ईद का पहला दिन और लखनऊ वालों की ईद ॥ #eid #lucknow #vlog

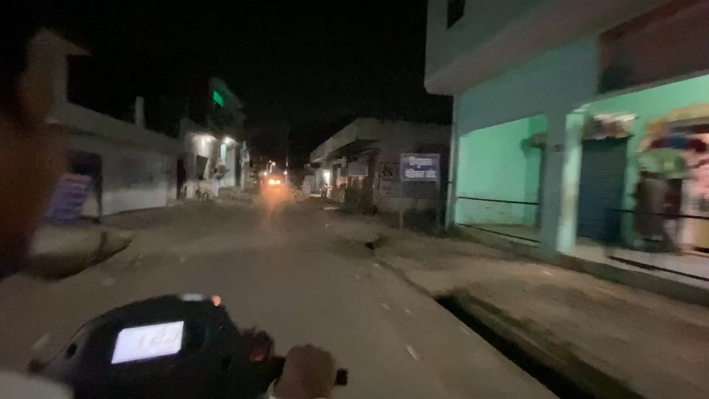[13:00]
ادھر ہی سے کہتے ہیں دوستو فائرین ہی ہم لوگ روڈ پہ نکال آئے ہیں پتلی پتلی گلیوں سے اور اب گھر
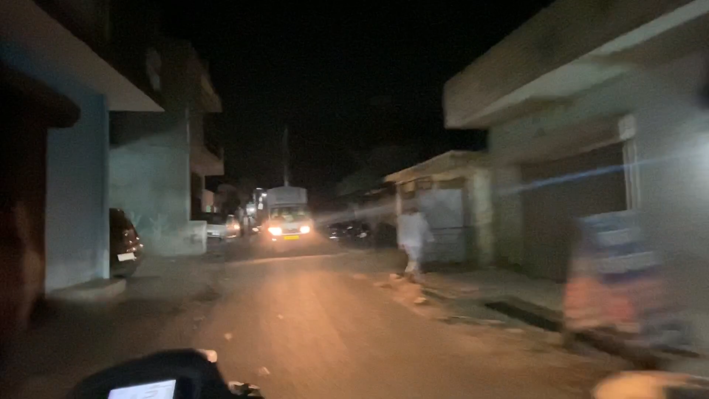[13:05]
جانے کی باری آ گئی ہے اور اب سیدھا گھر چلتے ہیں لوگ کافی بڑا ہو گیا اندھیری سنسان گلیاں ہیں
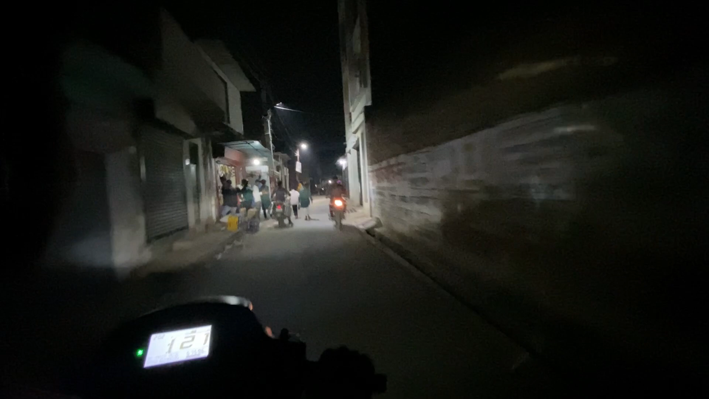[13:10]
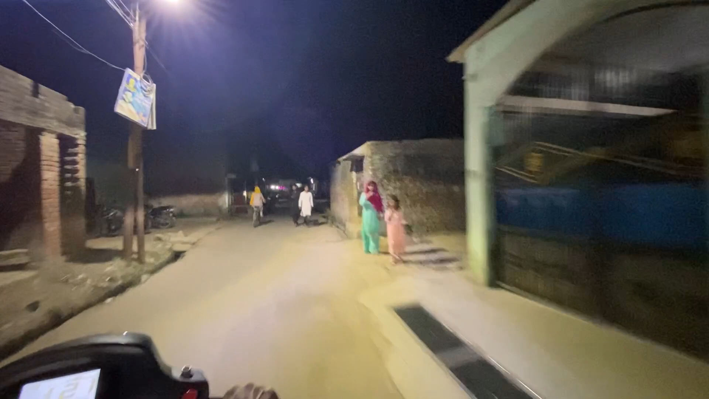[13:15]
یہاں پہ ماشاءاللہ کافی زیادہ انجالہ ہے کہیں پہ کافی اندھیرہ ہے کہیں پہ انجالہ ہے